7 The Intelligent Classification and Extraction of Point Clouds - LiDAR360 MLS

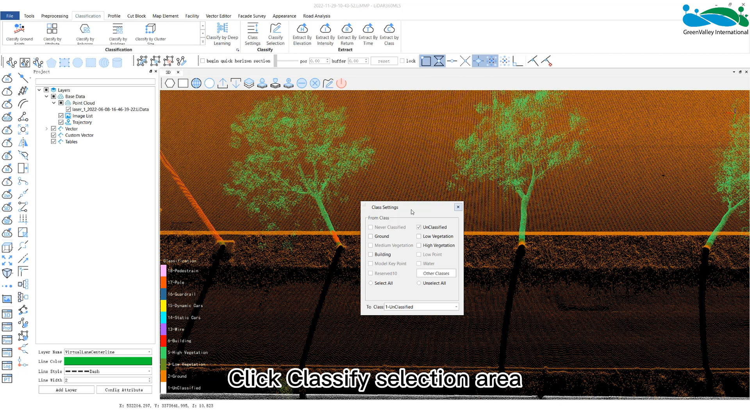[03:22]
Click classify selection area and the edit window and classify settings window will pop up. We can choose polygon, rectangle, sphere, or circle to frame the area to be classified,
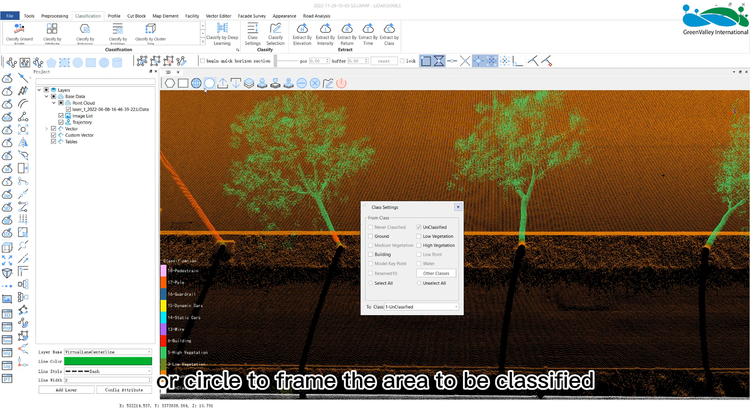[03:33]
or choose an online area, an offline area, or in the plane distance settings.
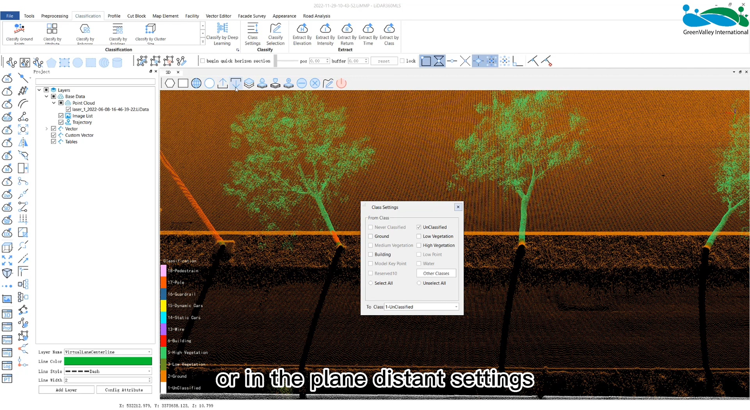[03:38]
Set the maximum value, minimum value, plane thickness, and robust fitting, etc., of the distance to select moving objects above the ground,
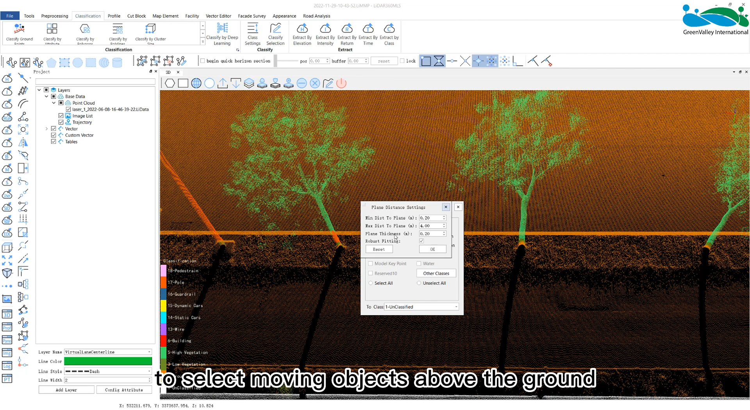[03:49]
roads below the plane, or moving objects on the ground.
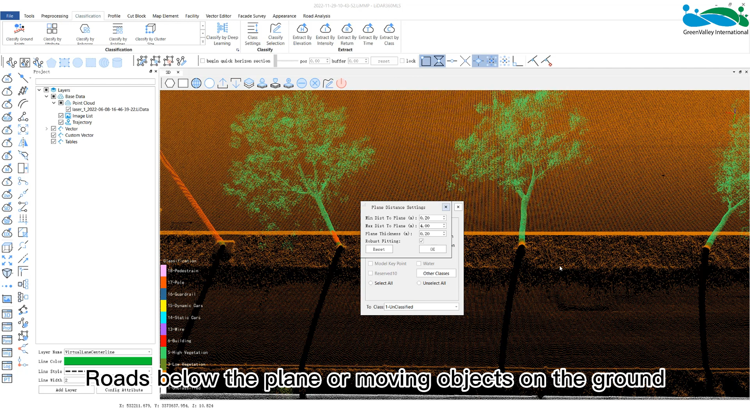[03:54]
We can also reverse the selection by subtracting the area. If the box is wrongly selected, it can be cancelled directly, or by pressing CTRL plus Z.
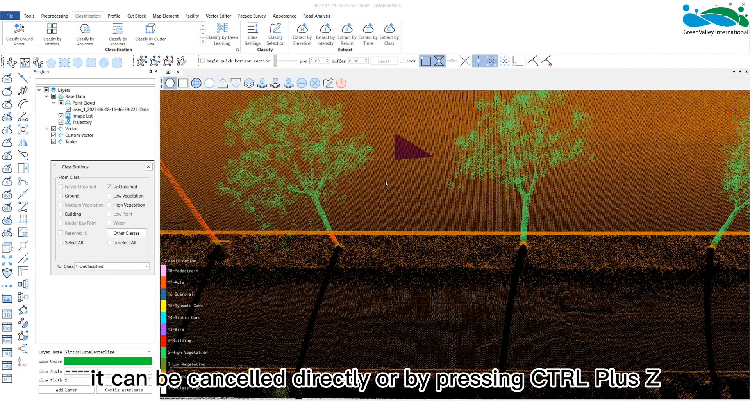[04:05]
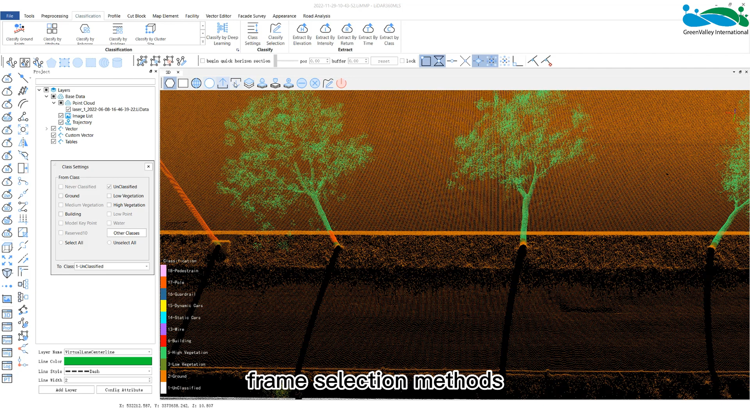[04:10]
The software provides a variety of frame selection methods, which can be applied to a variety of point cloud data scenarios. Here we take the polygon as an example. Click to frame the area to be classified.
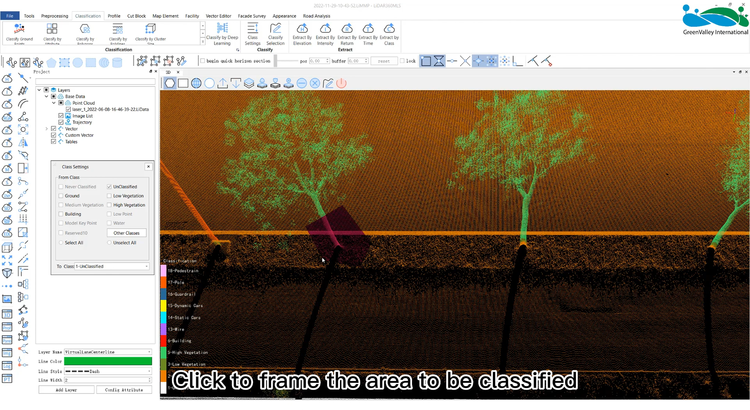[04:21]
Check the category of the framed area in the source category.
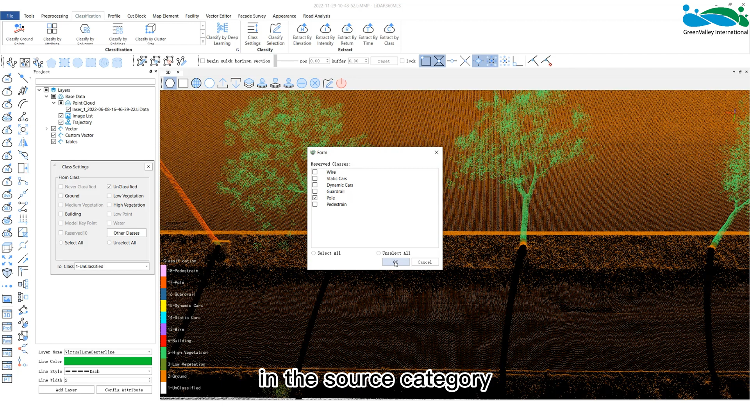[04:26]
Select the category to be assigned in the target category.
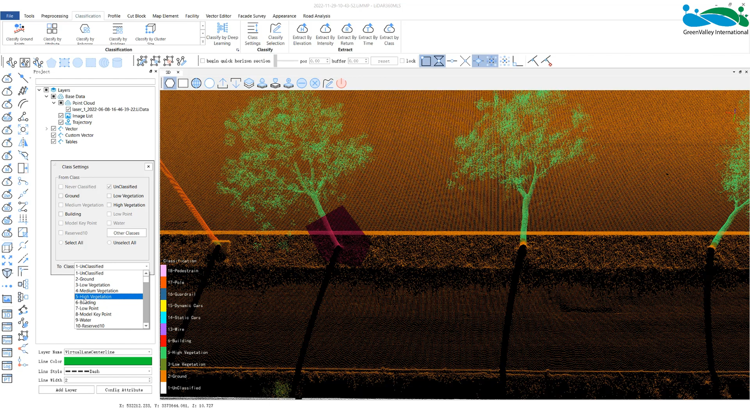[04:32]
And click the classified button. Then we can see the frame selection area has been classified into the target category.
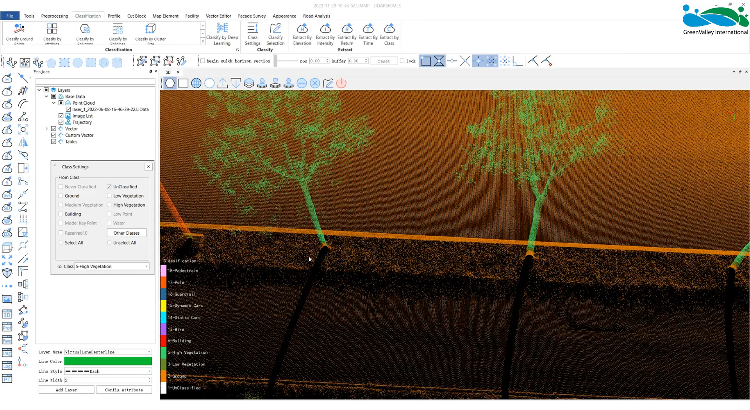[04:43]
In the extraction panel, the software provides five extraction methods.
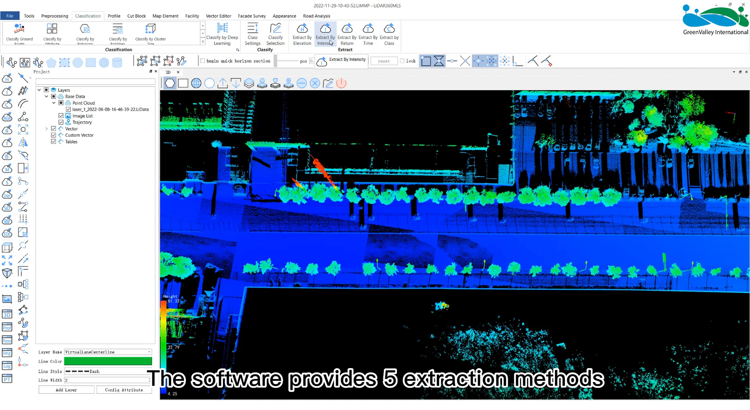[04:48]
Elevation, intensity, return number, time, and classification.
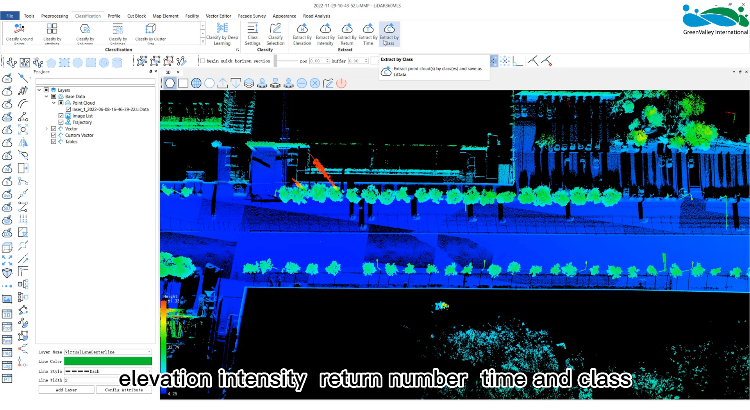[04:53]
To extract by elevation, first select the point cloud data to be extracted,
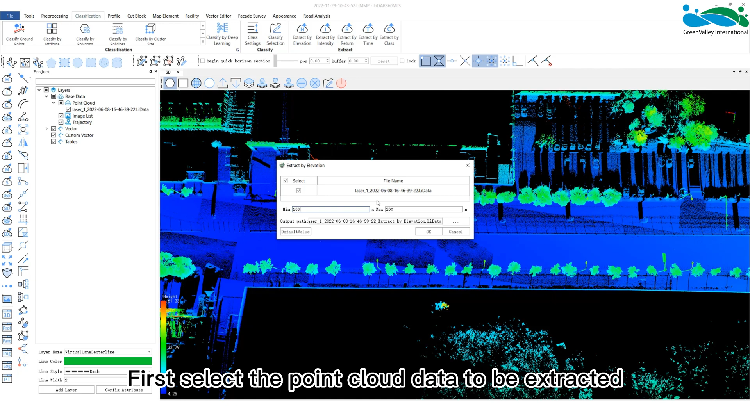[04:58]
and then set the maximum and minimum values according to our needs. The extracted point cloud data will be saved in the folder under the same path as the original point cloud data by default. We can also set a new path.
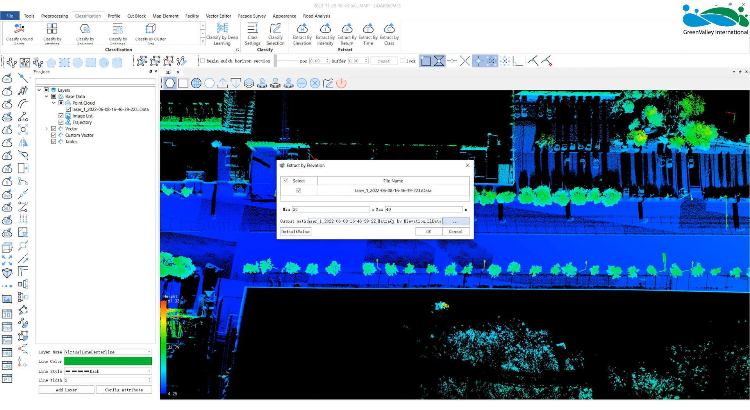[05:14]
It is recommended to set it under the same path here to facilitate subsequent data management.
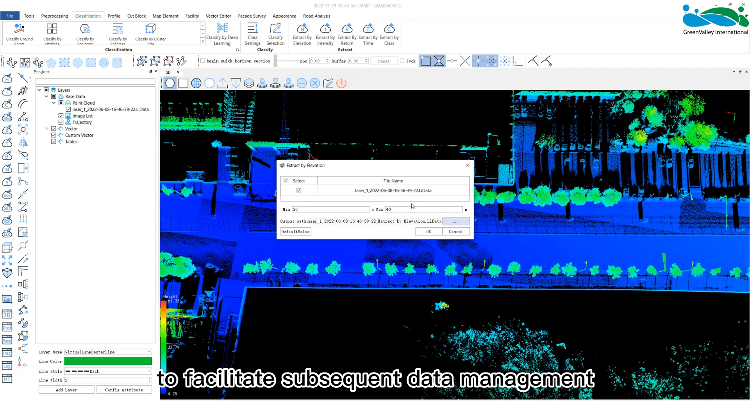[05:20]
Click OK to start the extraction. When completed, a pop-up window will prompt whether to add to the current project or create a new project.
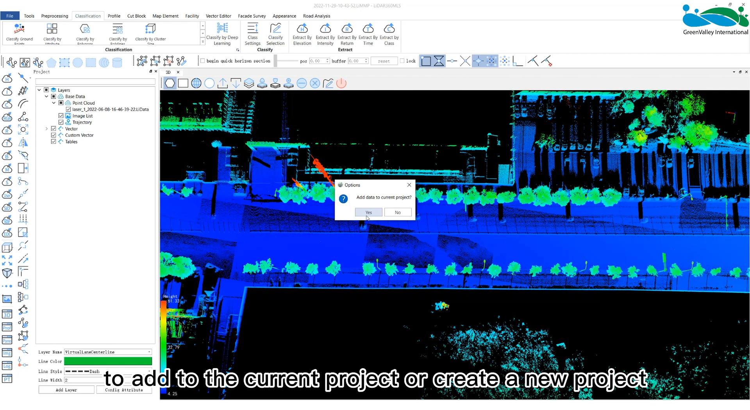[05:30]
We can see that the point cloud data value at this time shows the corresponding elevation range after extraction.
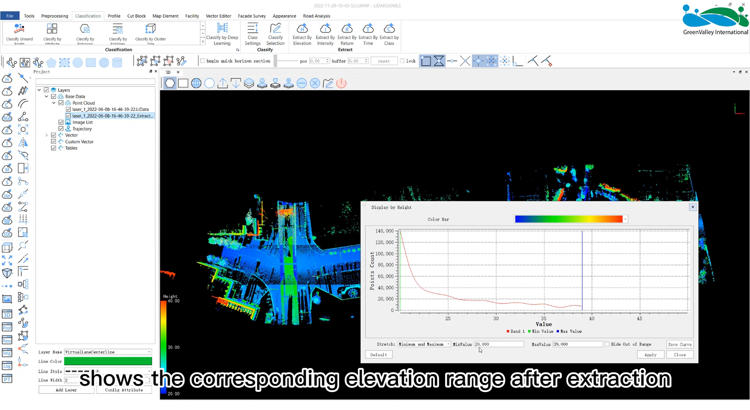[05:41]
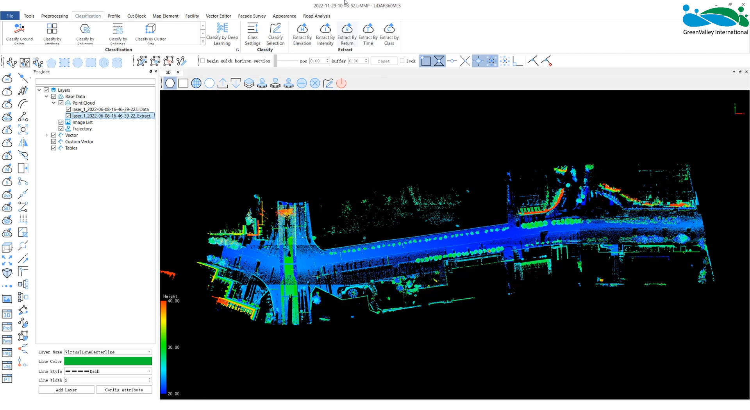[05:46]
And the operation of extracting by intensity is the same as the above steps.
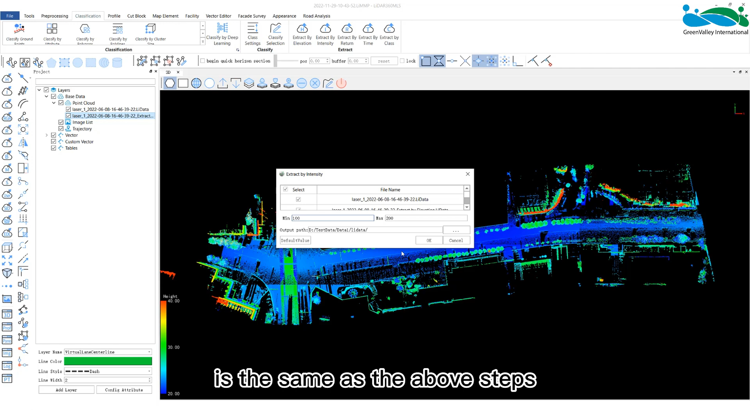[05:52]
To extract by return, first select the point cloud data to be extracted by return number.
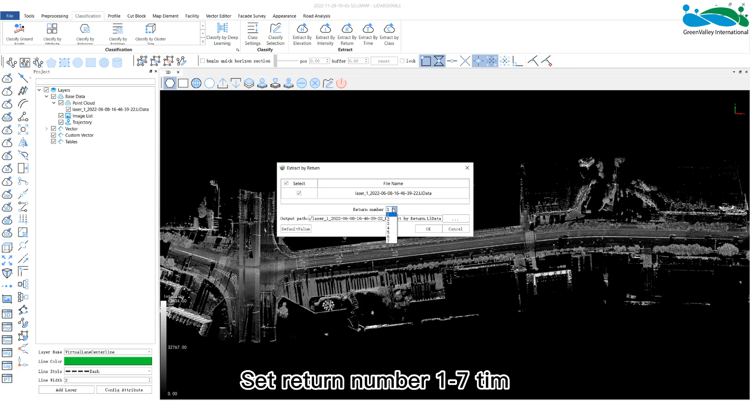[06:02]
Set return number from 1 to 7 times and then click OK to start the extraction. It should be noted here that if the original point cloud data does not exist, the return number selected by the user cannot be extracted. To extract by time, it is also necessary to select the extracted
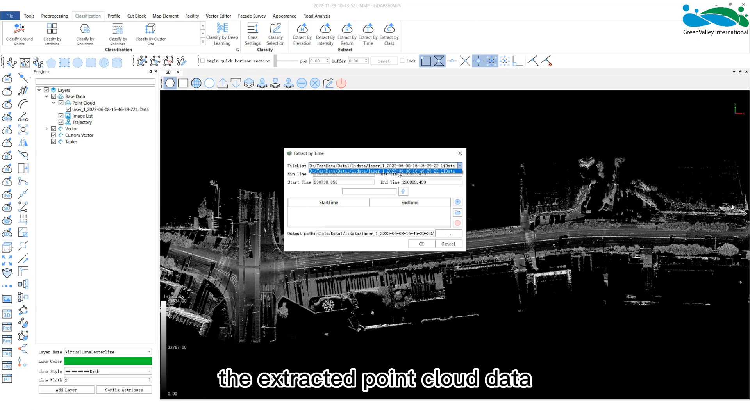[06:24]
point cloud data and then input the extracted maximum and minimum values as well as the start time and end time. If we want to extract the point cloud at a specified interval, just enter the interval time in the text box and then click this button.
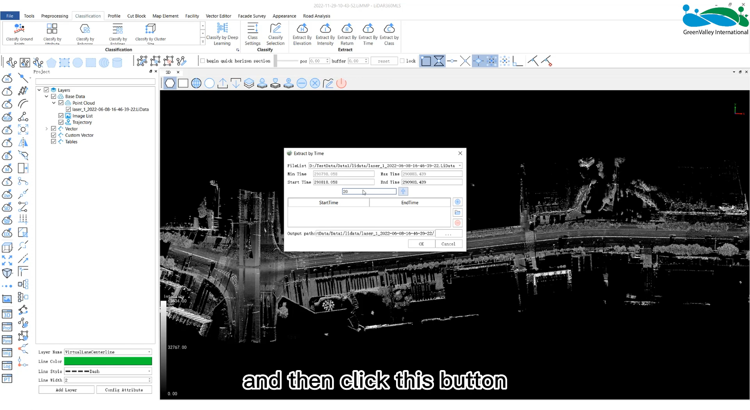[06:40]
The start time and end time will increase as a set interval. We can also add the input time range to the range list
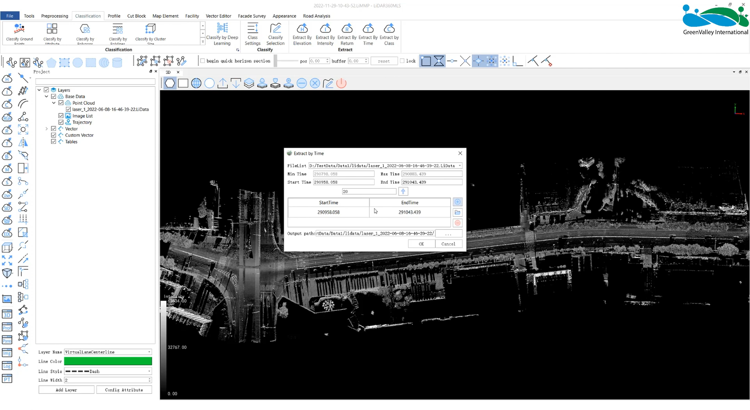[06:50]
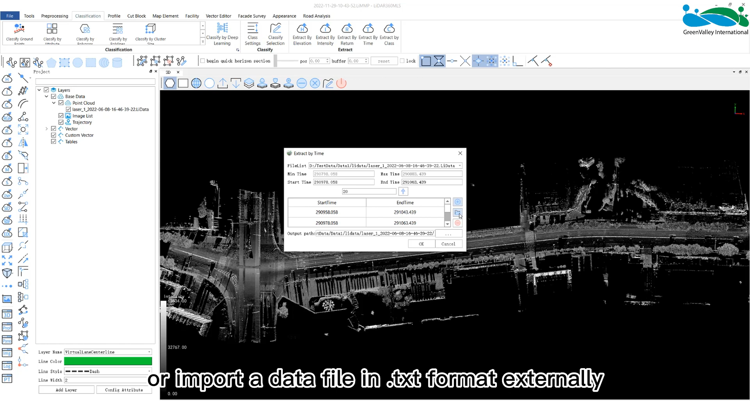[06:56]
or import a data file in the .txt format externally.
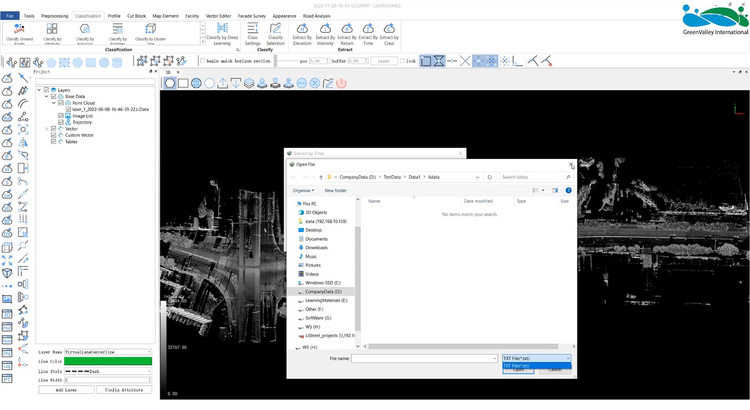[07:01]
And it should be noted that the time range in the file needs to correspond to the maximum and minimum values of the point cloud data.
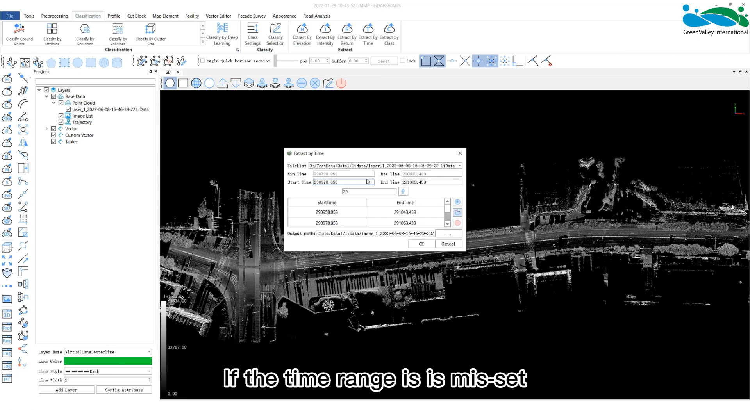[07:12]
If the time range is misset, it can be deleted.
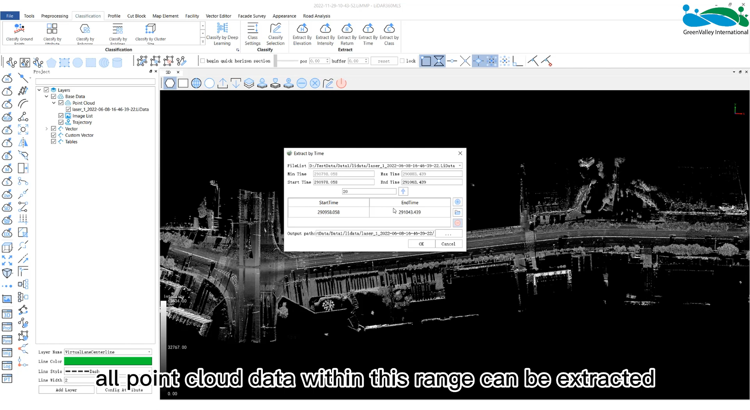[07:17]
When completed, all point cloud data within this range can be extracted.
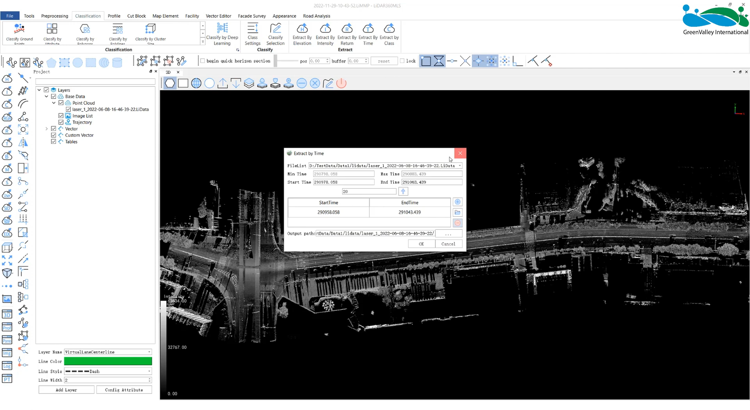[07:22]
To extract by classification,
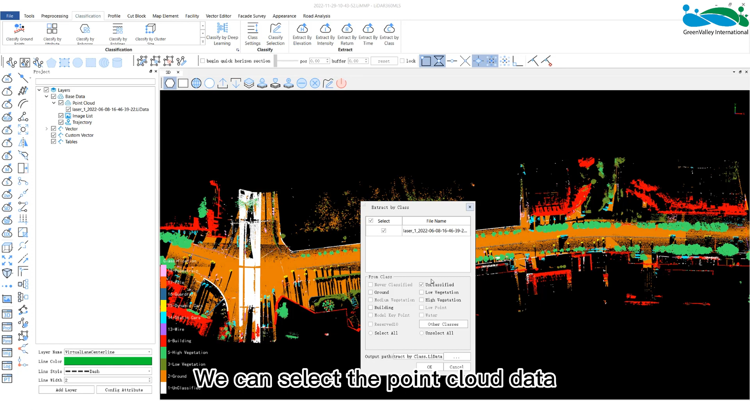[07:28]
we can select the point cloud data to be extracted according to our actual needs.